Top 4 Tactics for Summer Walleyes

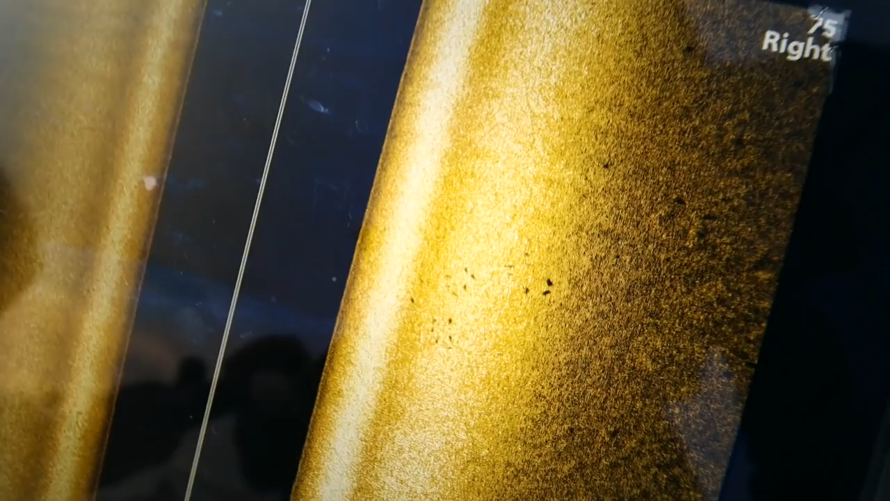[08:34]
it just it's unbelievable what you can see out on the side of your boat you can see schools of fish you can see where these little rock piles are you can